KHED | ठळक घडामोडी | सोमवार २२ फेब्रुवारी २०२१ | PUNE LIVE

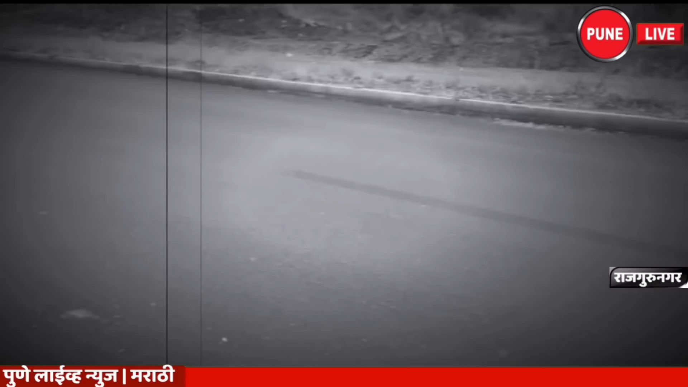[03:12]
रात्रीच्या या महामार्गावरून जाणाऱ्या भरधाव वाहनानं एका कोल्ह्याला चिरडल्याचा प्रकार सुद्धा समोर आलाय।